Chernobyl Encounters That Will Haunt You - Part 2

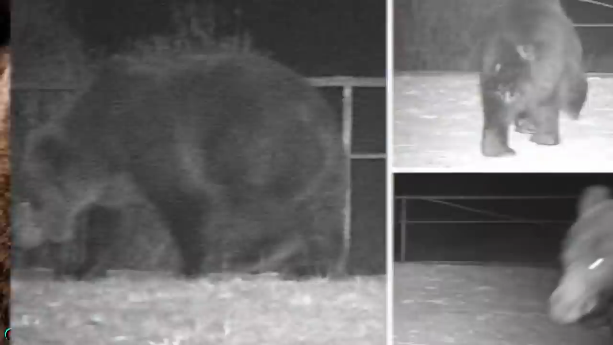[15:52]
a brown bear was seen in the exclusion zone of Chernobyl. A Ukrainian collaborator for the Transfer Exposure Effects Research Program, by the name of Sergei Gaszczyk,
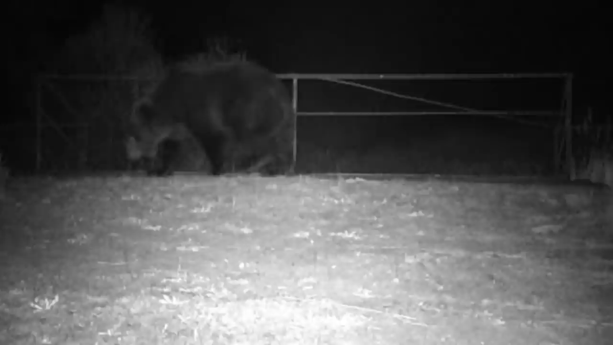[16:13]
but it is definitely something to celebrate after a brown bear pieces out of there 100 years ago.
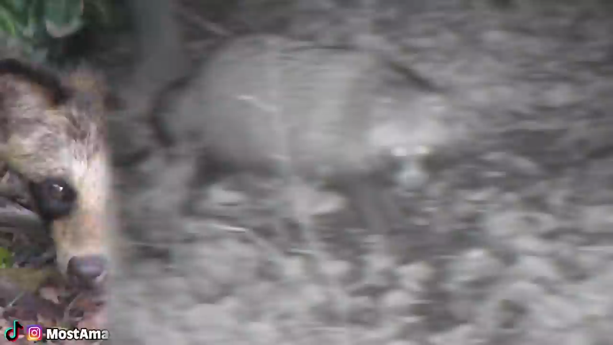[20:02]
Or the much more scientific name for it, part of the proscenid family. Yeah, raccoon sounds better.
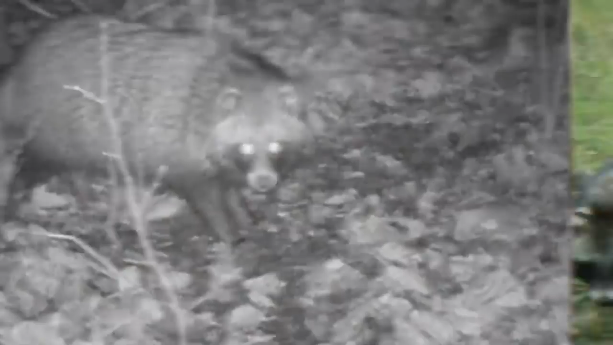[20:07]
These crazy interesting animals are native to eastern Asia as well as quite common in the exclusion zone of Chernobyl.